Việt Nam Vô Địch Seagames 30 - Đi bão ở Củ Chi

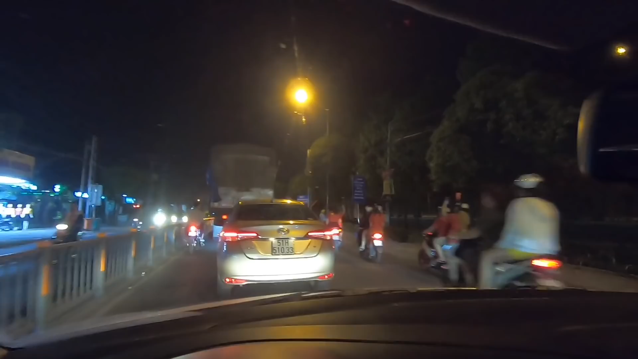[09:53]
Đoàn xe bắt đầu đông thiệt đông rồi đó các bạn Bây giờ là cũng cần 1 tiếng đồng hồ sau trận chung kết rồi Nhưng mà mọi người vẫn tụ tập rất ở đầu Hơi tắt đường 1 tí rồi các bạn ơi
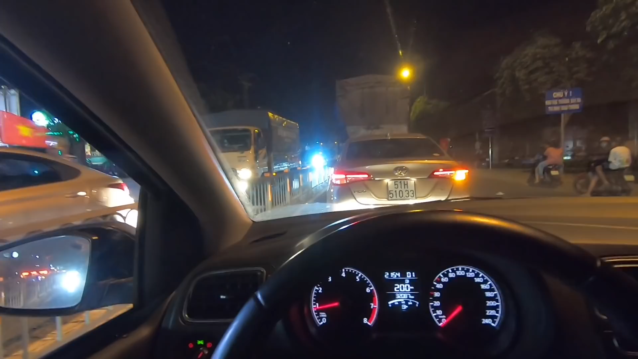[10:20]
Mình còn khoảng 200m tới ngã Tư Củ Chi Khu vực Tâm Bảo đang nằm ở đó
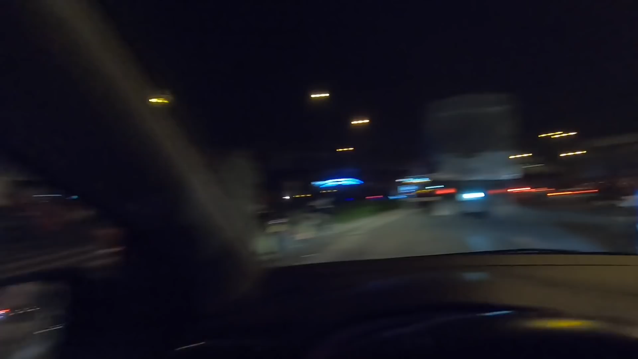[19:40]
Ở đây bây giờ cũng bớt cả xe là các bạn, mọi người cũng tách đi ra khỏi khu vực này rồi Di chuyển những khu vực khác rồi